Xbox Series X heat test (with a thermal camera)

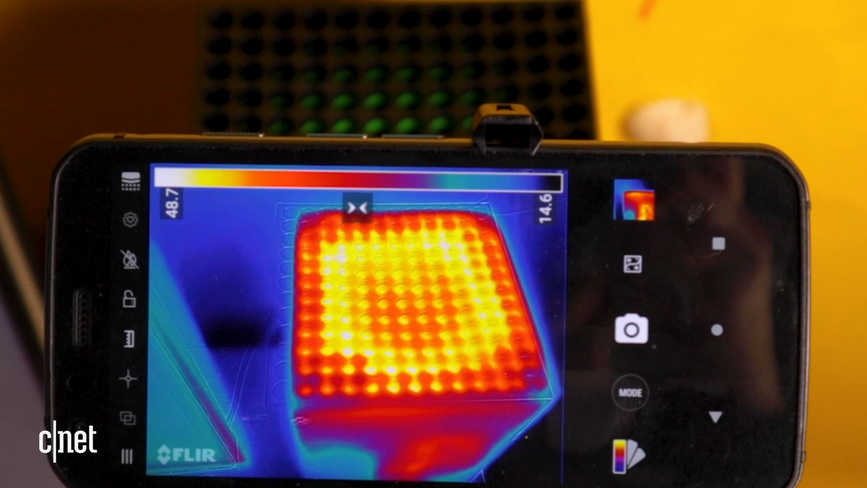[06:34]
If I put my hand over it's certainly warm but it's not venting so much heat that you'd have to really think about kind of what you're putting around your console which I think is pretty good news.